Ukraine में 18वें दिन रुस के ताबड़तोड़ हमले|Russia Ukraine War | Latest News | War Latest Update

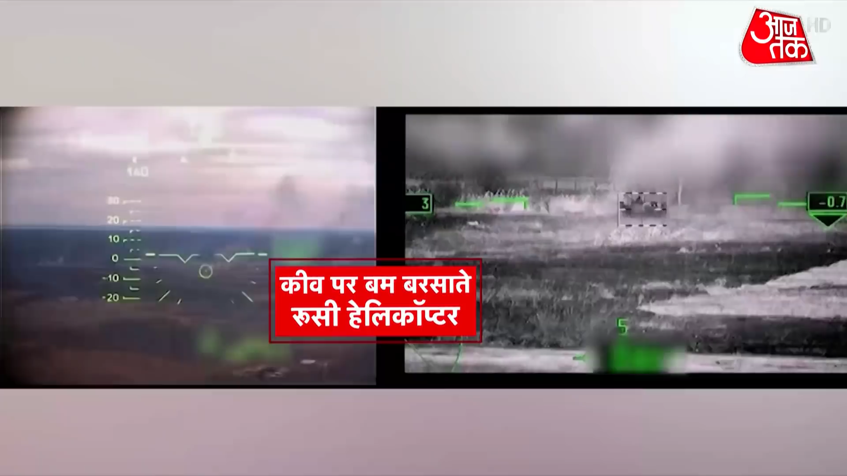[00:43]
پر بم برساتے روسی ہیلیکاپٹر تمام تصویریں ہم آپ کو دکھا رہے ہیں یہ تصویر دیکھئے بم برساتے ہوئے روسی ہیلیکاپٹر اس وقت آپ کو نظر آ رہے ہیں